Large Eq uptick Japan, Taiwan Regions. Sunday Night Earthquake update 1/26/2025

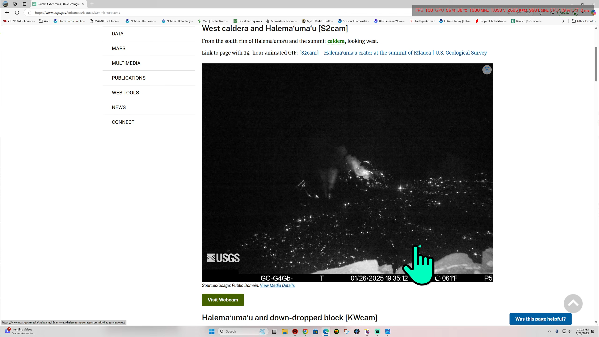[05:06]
Still quite a bit of glow out there in the lava field, but that's about it.